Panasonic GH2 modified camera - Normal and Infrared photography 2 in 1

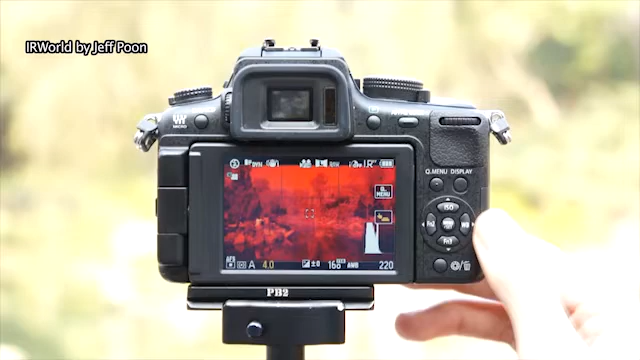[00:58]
Set the custom white balance again. I can take the infrared photo now.